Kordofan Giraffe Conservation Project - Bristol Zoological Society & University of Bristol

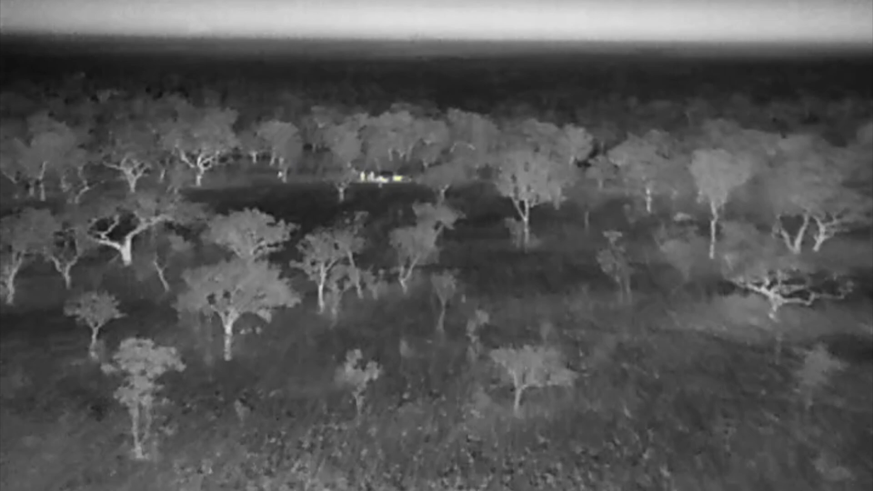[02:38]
a bit more radical which is why we're hoping that thermal imaging will help.